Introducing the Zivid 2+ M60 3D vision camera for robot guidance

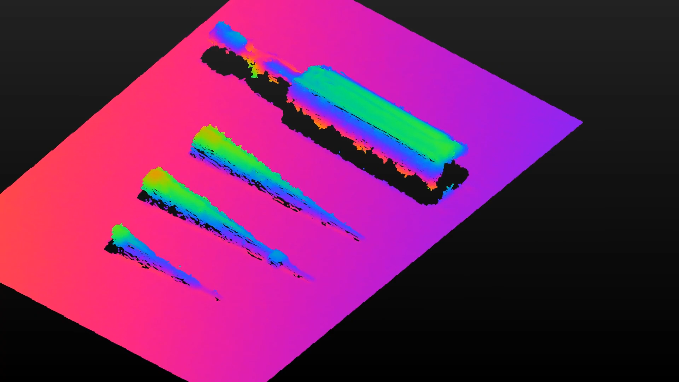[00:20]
The M60 is the ideal camera for robot mounted flexibility and being able to see every small detail. This camera gives exceptional point of quality
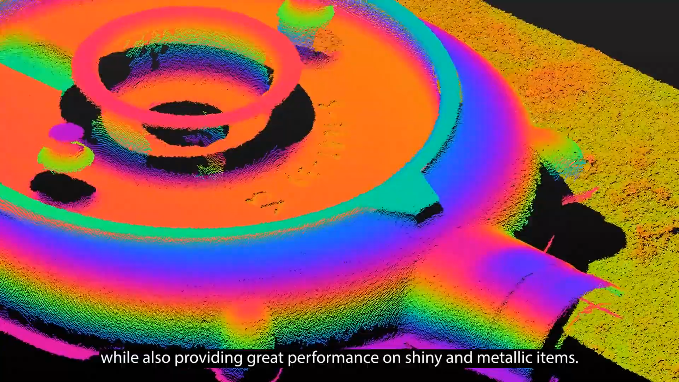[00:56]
This allows robots to complete a wider range of disorganized and complex tasks.